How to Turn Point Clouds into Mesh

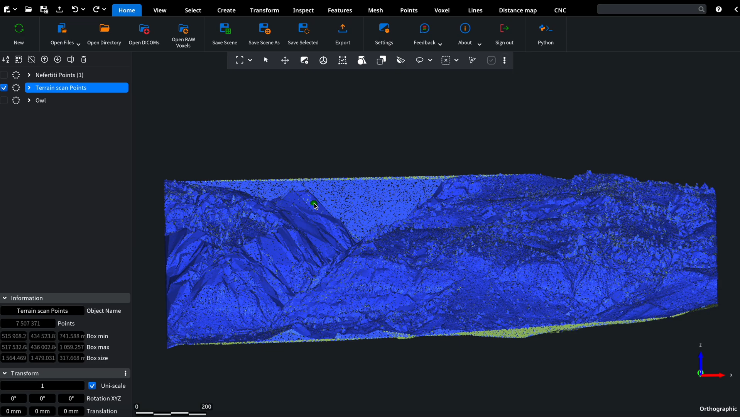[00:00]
Hello everyone, welcome to this mesh inspector tutorial.
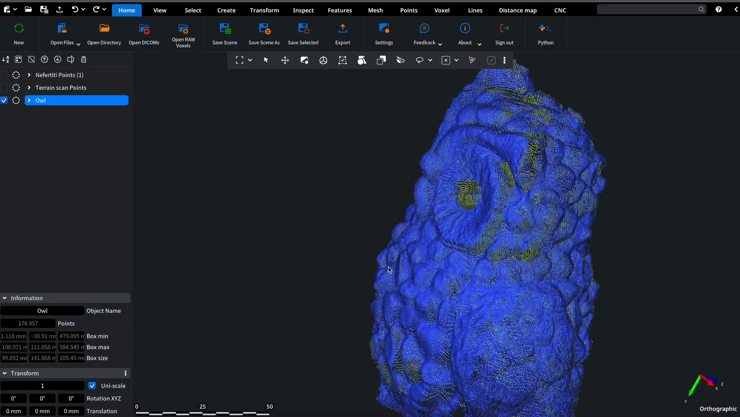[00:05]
Today, we're going to compare three different ways to convert point clouds into meshes.
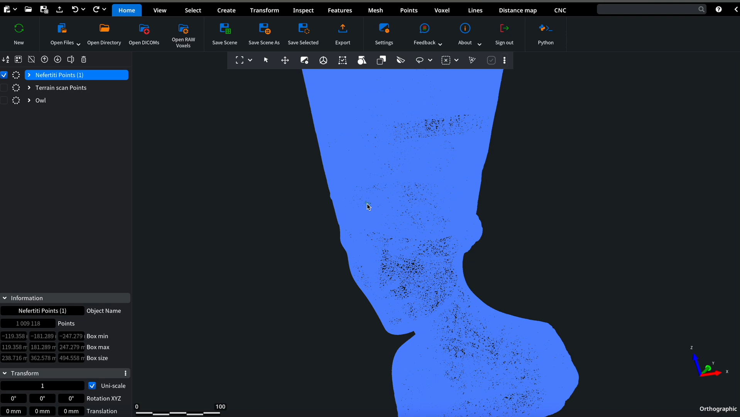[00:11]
Each of them is designed for specific scenarios, so let's dive into what they do and when to use them. Navigate to points tab. First, let's talk about points to mesh.
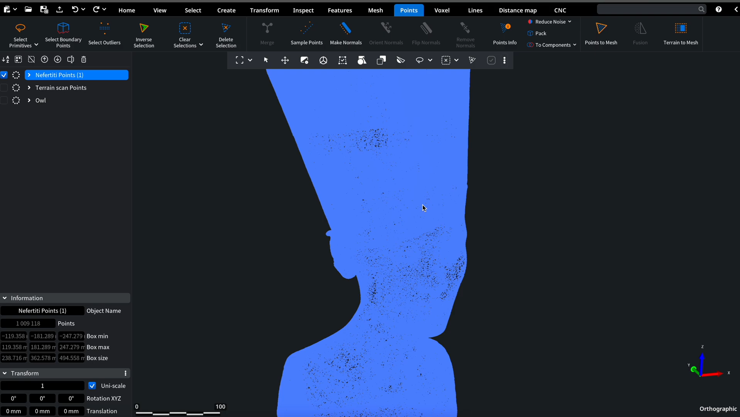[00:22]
This mode takes vertices from your point clouds and connects them to form triangles, creating a mesh.
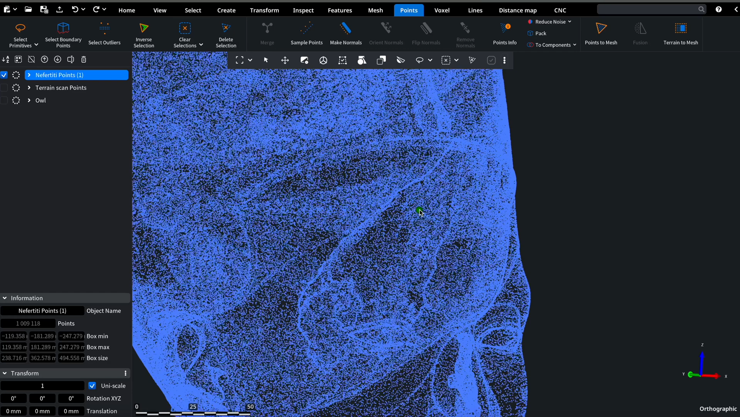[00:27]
If your point cloud doesn't have normals, points to mesh will create them.
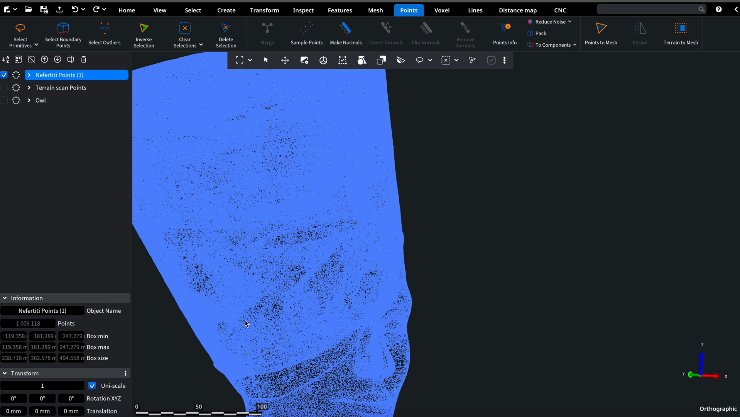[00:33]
We recommend using this mode when you need to create a mesh that closely follows the exact positions of your point cloud vertices. It's perfect for projects where precision is critical, and you want to maintain the integrity of the original data points.
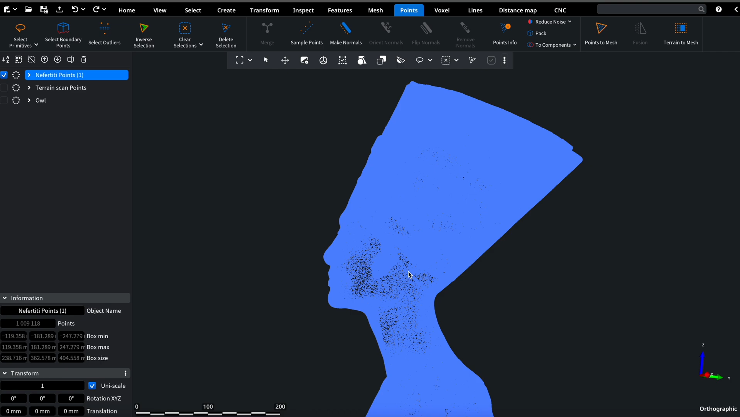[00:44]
For example,
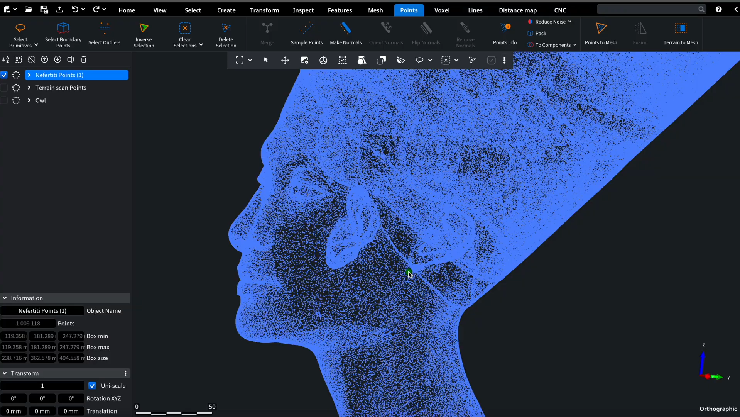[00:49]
if you have a detailed scan of an object and need the mesh to accurately represent every vertex, points to mesh is the tool you should choose. Let's triangulate our Nefertiti model with this feature.
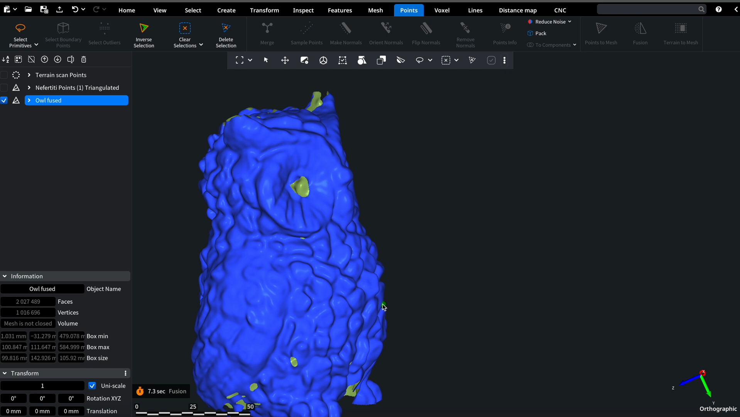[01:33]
Fusion will generate a smoother mesh that's better suited for further processing or analysis. We will use this feature for the scan of the owl. We scanned this object at home, and then aligned several scans together in Mesh Inspector.
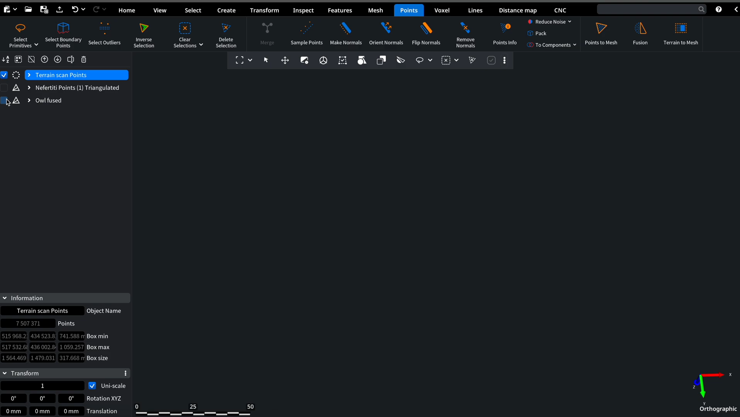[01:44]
Lastly, let's discuss terrain to mesh. This feature is designed for point clouds with a regular terrain structure. Terrain to mesh is perfect for converting structured terrain data, like topographical surveys, into a mesh.
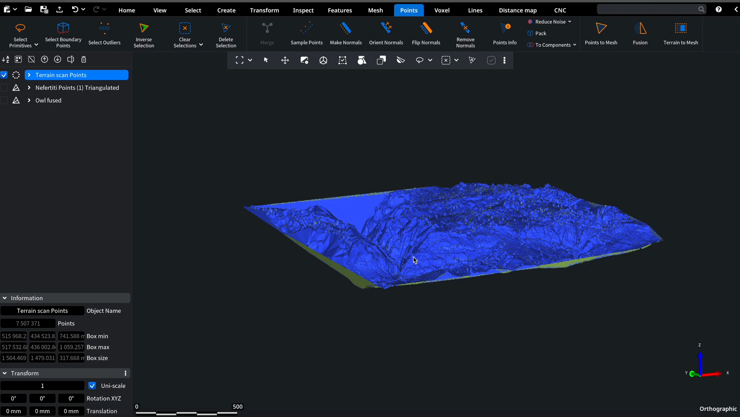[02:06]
It ensures that the resulting mesh retains the regularity of the terrain, which is essential for landscape modeling or civil engineering projects. For example, if you're working with elevation data from a geographical survey,
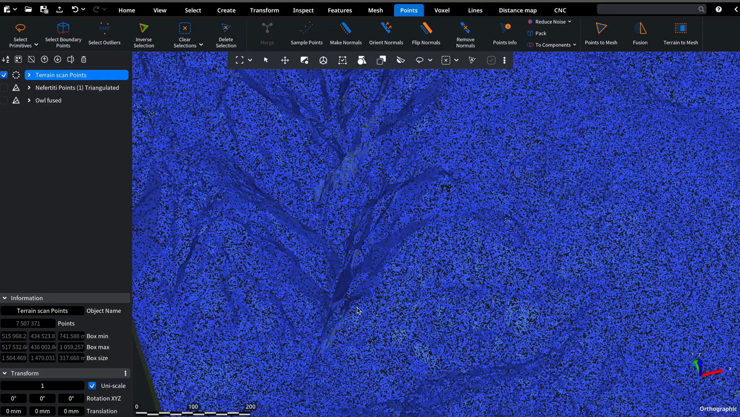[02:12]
terrain to mesh allows you to convert that data into a mesh.
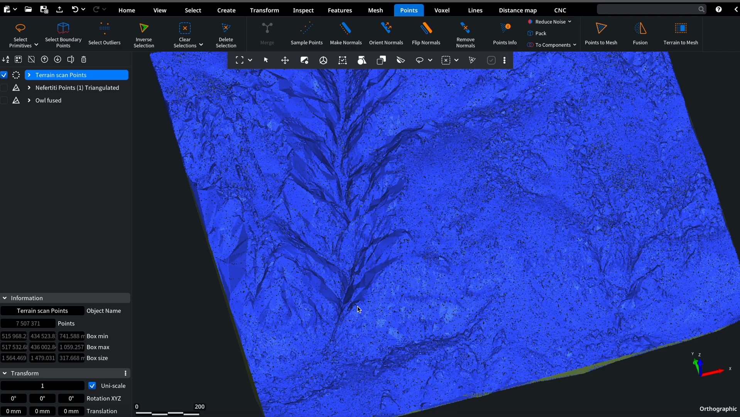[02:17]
We will triangulate a terrain with this feature, just simply click on terrain to mesh and wait for a second.